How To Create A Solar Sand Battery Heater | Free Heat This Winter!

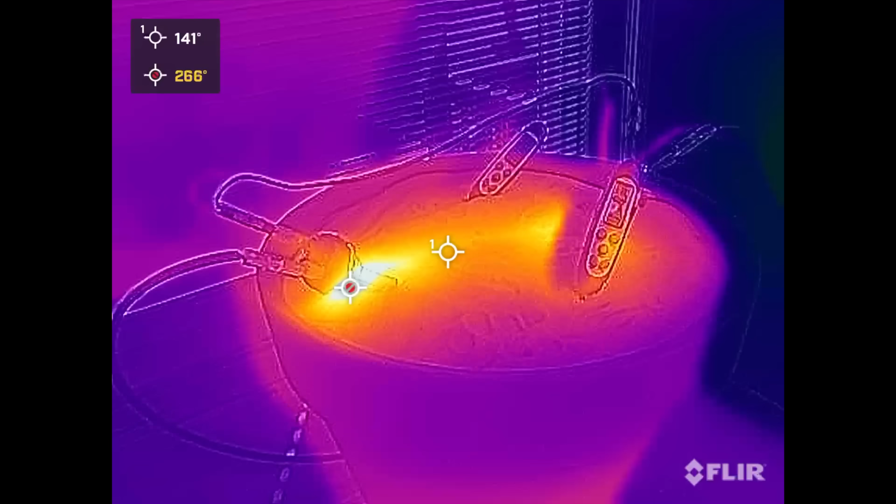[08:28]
You can see we have two different sample points. Since the red dot in the upper right hand corner is the maximum temperature it sees across the whole video feed, 266 degrees Fahrenheit is the maximum that this unit can pull in. So it's right at the element. Makes sense. The element is over 266. And then we have a sample point.
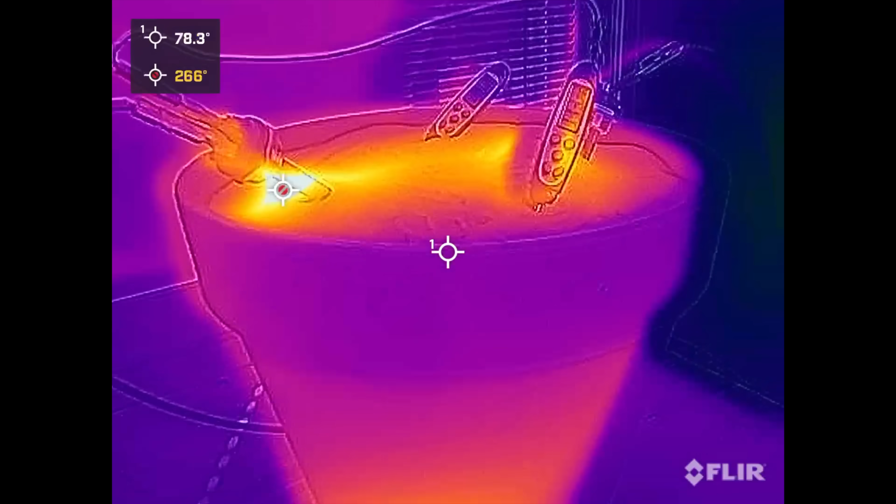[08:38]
We can go out here on the skin temperature and see what the pot's reading in, 82. Looks like the base has a little bit more heat at about 130. Now let me go over to the other side here. And we can see we definitely got a hot spot over here. That hot spot's 163, where I think that heating element's getting pretty close to the wall. So I might back that out just a little bit, but we'll continue to monitor it, see how warm that gets in terms of the surface temperature on that clay pot.
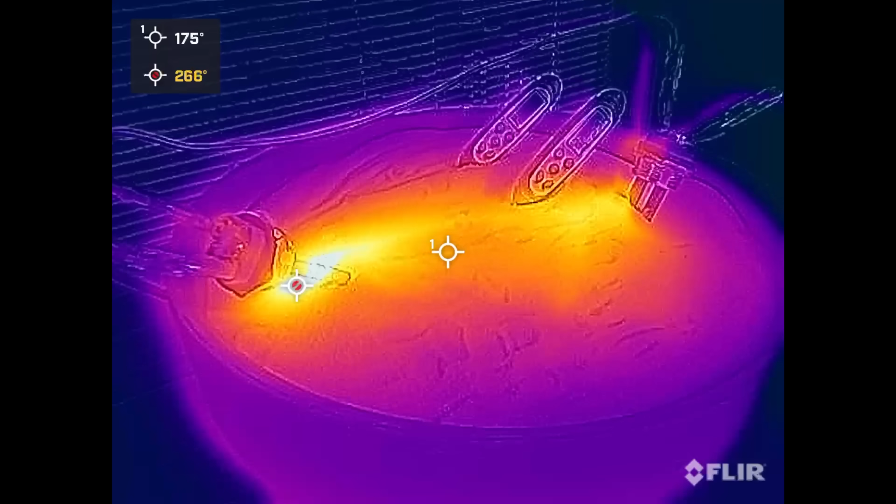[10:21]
All right, so looking at the top surface now, you can see we are quite... a bit warmer.
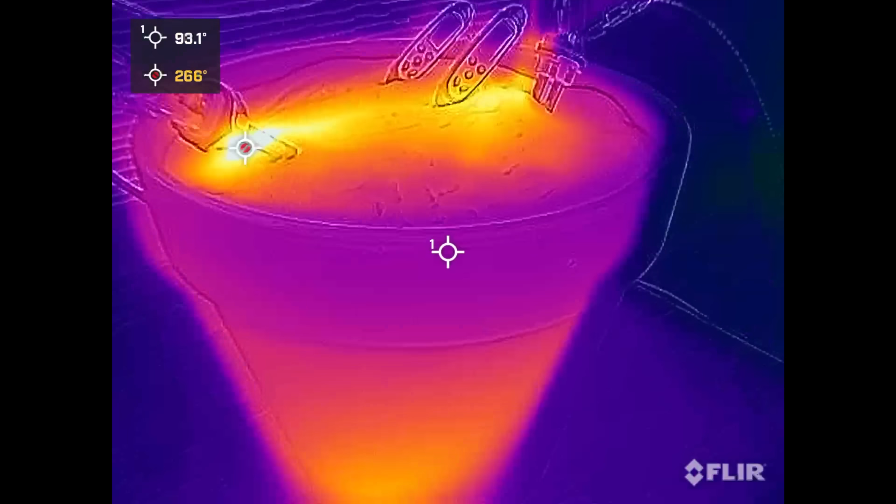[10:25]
266 is again our highest point there at the heating element, which makes a lot of sense. The overall skin temperature now 130 degrees Fahrenheit.
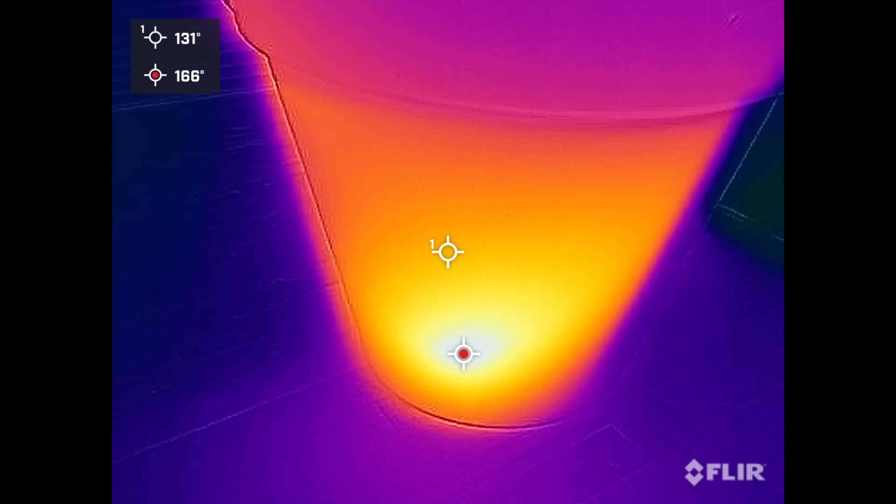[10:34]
We got a 166 degrees Fahrenheit at the bottom. Now let's check the other side.
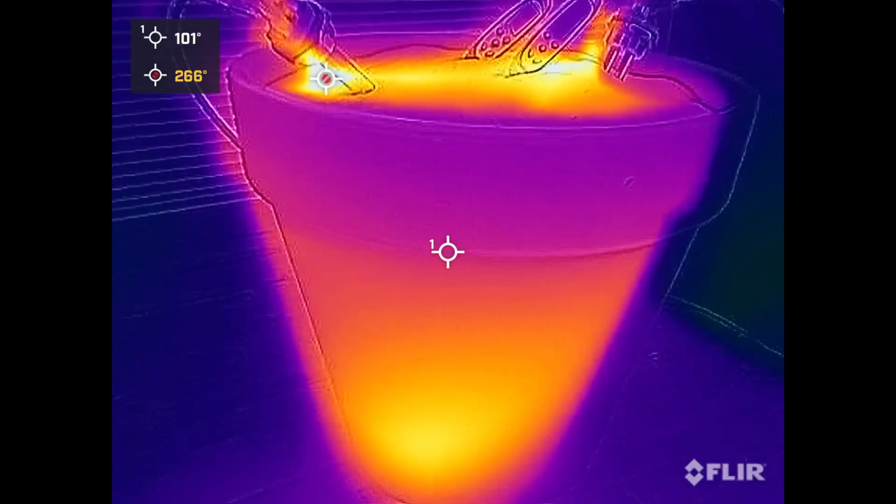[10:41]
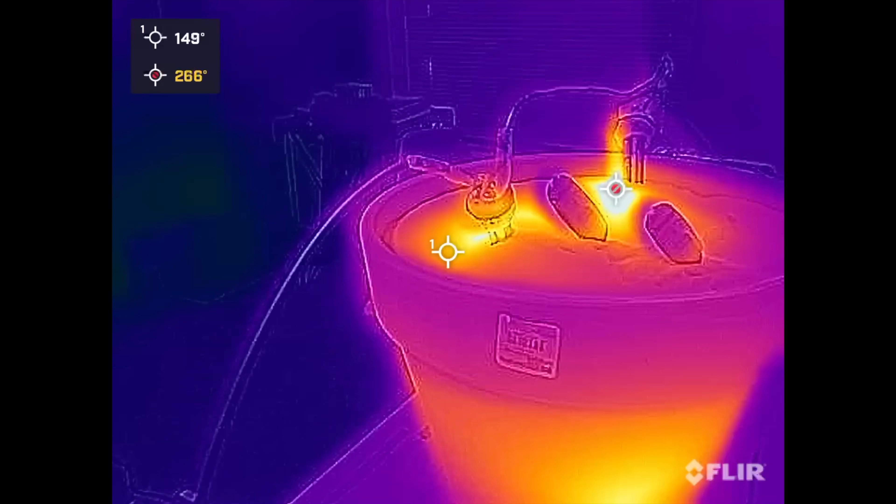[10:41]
All right, so now on this side, remember we had our hot spot here.
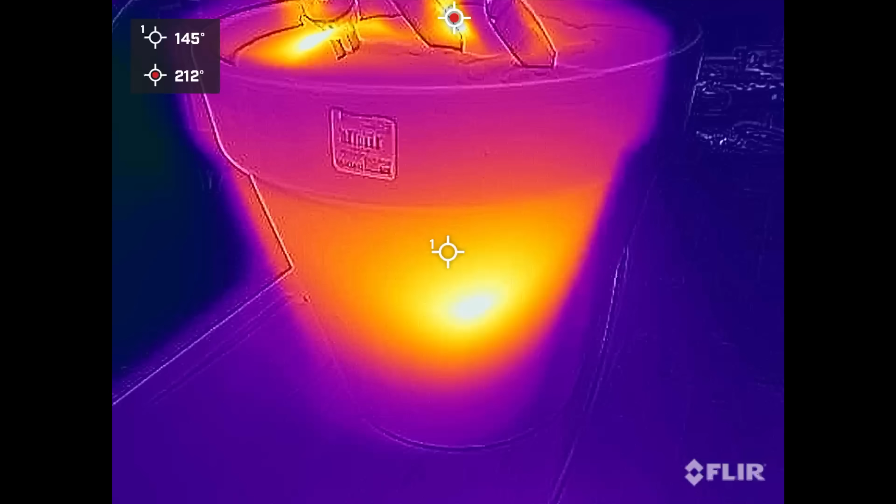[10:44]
All right, so that guy is about 195.